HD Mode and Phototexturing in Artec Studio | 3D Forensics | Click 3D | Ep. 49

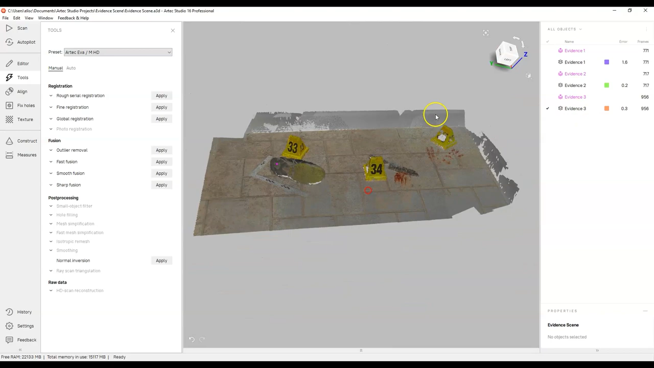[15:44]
detail in there where that I can sort of distinguish between the two so let's just go ahead and do that so right now on this scan right here this is the standard scan what I'm gonna do is just have a look at the wireframe and I just like to go in there so you can see is a bunch of overlapping stuff here these all these individual frames so I need to be able to fuse these and
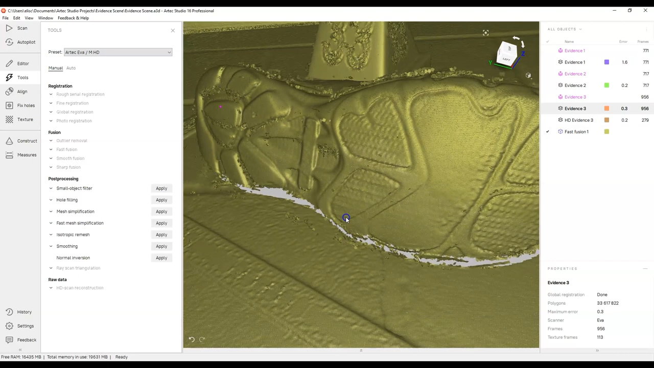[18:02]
the standard scan okay the standard scan so that's this one here what I'm gonna do is I'm gonna rename this and just fast fusion I'm just gonna put SD for
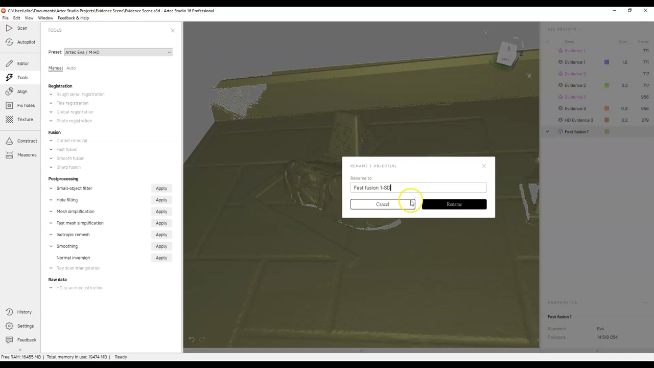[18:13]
standard just so I can remember that okay I don't get confused between the two so let's do the
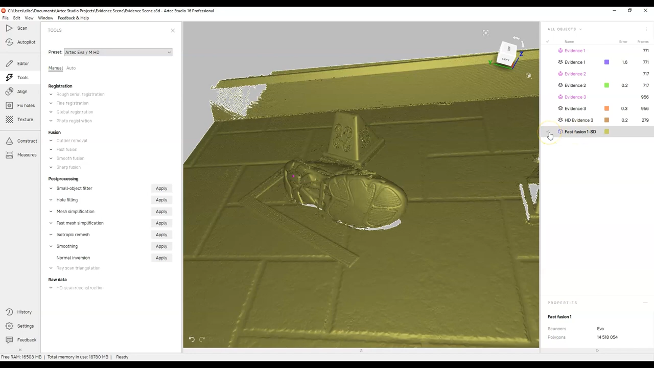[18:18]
same thing now with the HD evidence 3 here and you see this one I
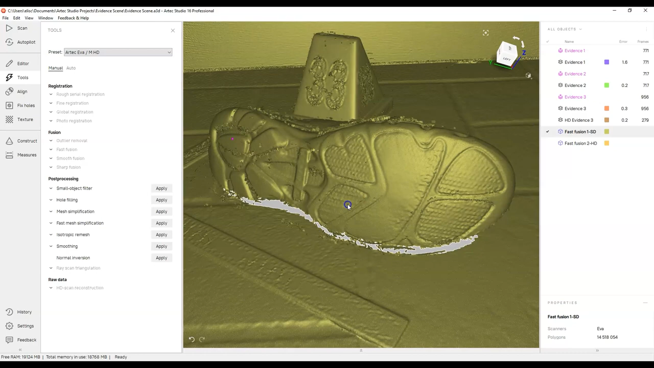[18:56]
from the standard definition you'll notice that well there's a lot more artifacts but also
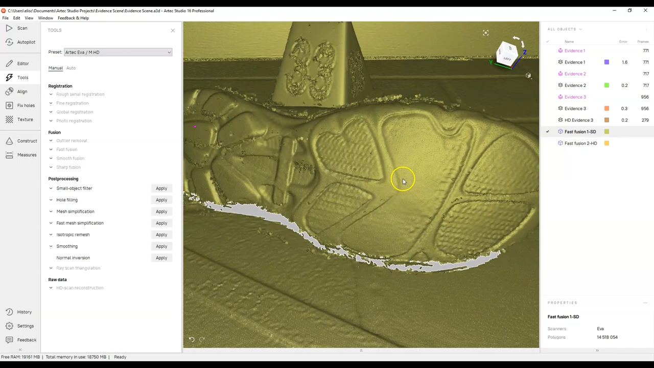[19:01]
if you look at the level of detail here and then we switch this one on this one looks
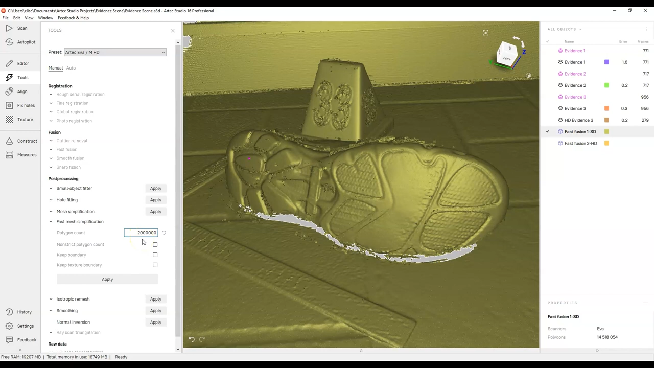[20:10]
I don't minimize or make it too simple so that should be plenty of detail so let me give that a go and let's see what we've got okay so the standard definition scan has been simplified
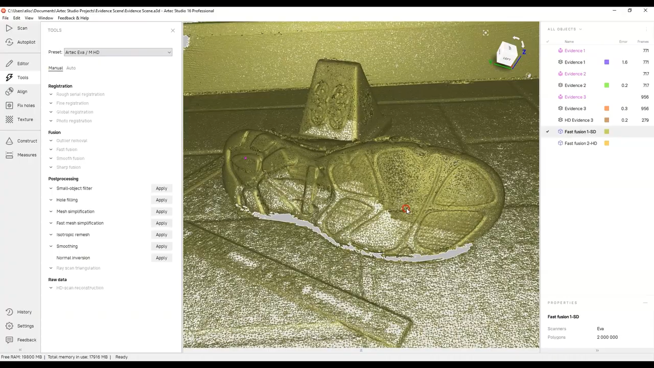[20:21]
and you can see here that we have different size polygons and places where we have a bit more detail
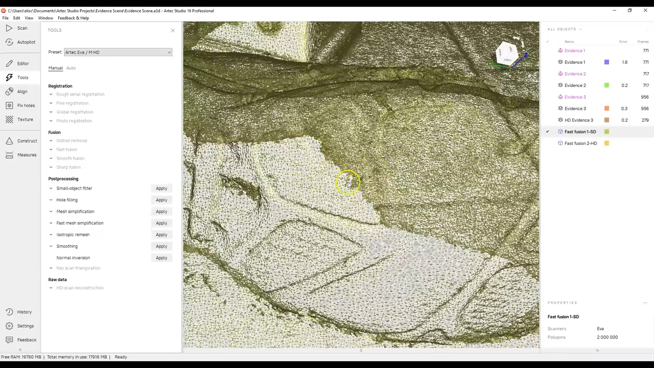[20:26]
they're a little bit finer so let me just see what this looks like without the wireframe just go to the mesh so it's simplified
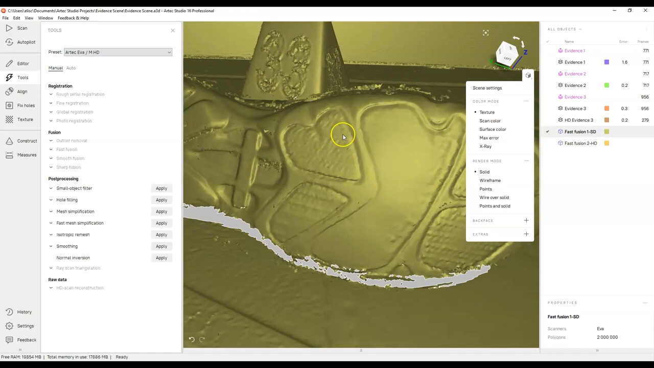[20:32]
quite a bit okay still a little bit of noise on the edges and some
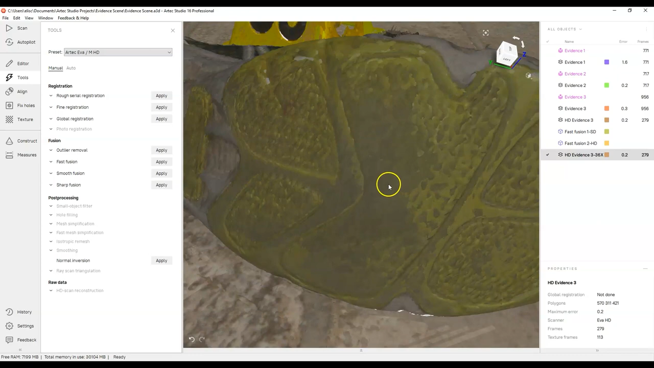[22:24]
yeah let me turn on the wireframe and oh wow yeah you can
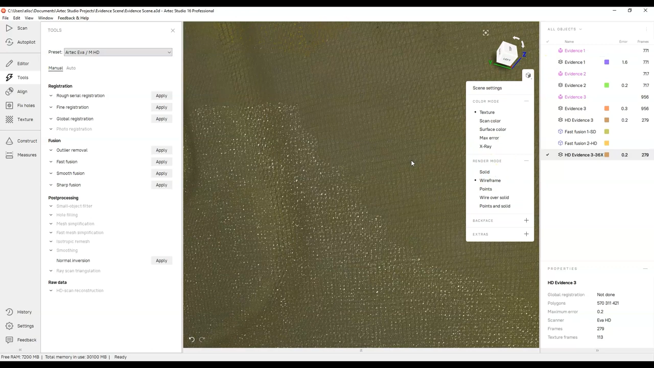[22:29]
definitely see that these little polygons are absolutely tiny so let me back
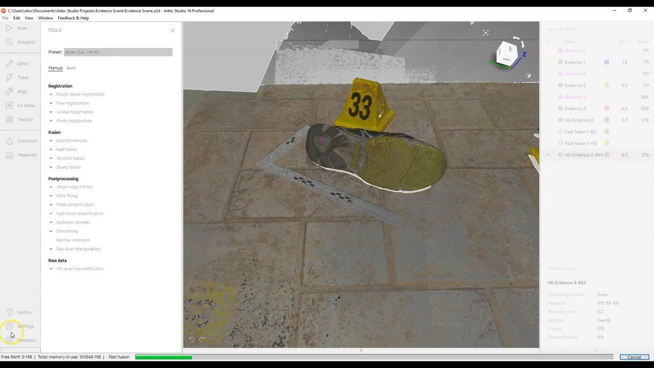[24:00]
I'll wait till this stops and then what I'm gonna do is I'm gonna proceed with the other parts of the video okay but to summarize what we have at the moment if I turn this on
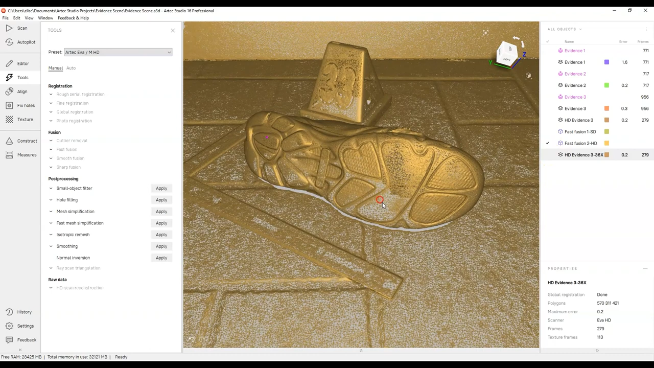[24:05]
this is my let me go back to solid here this is my HD
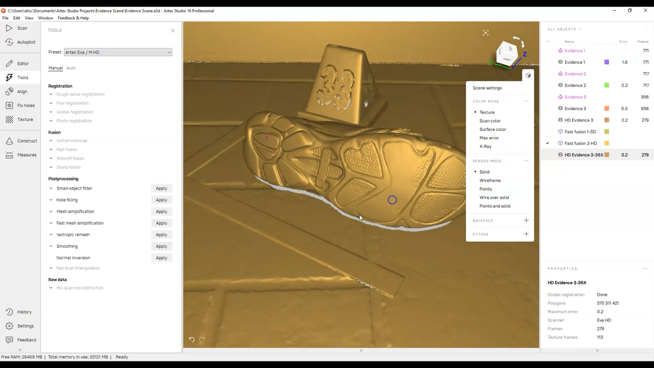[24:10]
mesh simplification or fast simplification and that's what it looks like and then if
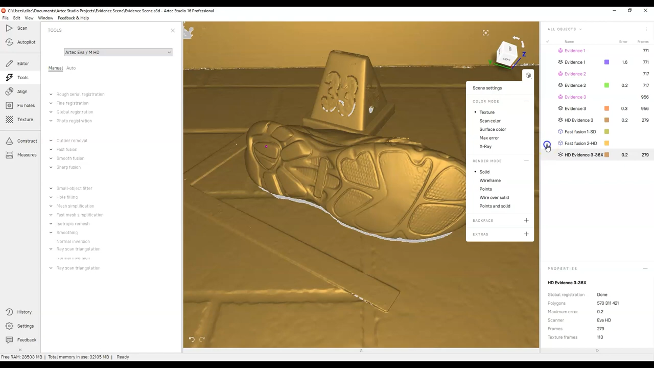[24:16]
you go back to the standard definition you can see it just doesn't look quite the same there's a little bit more noise here or something so not quite the same and we process those with the same setting so it looks like HD is giving you a little bit better result hang on because at the very end of
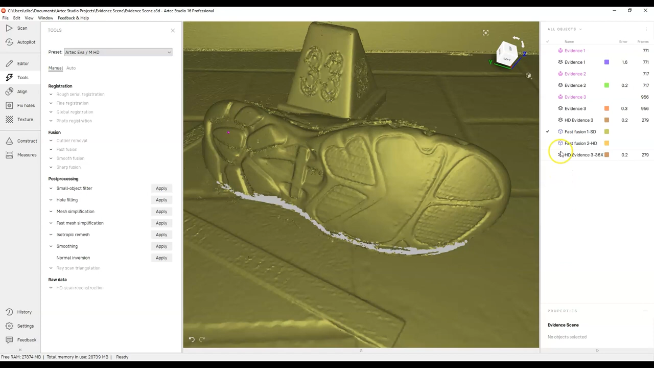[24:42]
the video and when I get a bit more time I'm going to process this HD one here with the fast fusion and we're gonna take a look at that one okay for now though what I'm gonna need to do is actually I just need any scan that I can photo texture or I can try a couple things so what I'm gonna do is I'll use this fast fusion and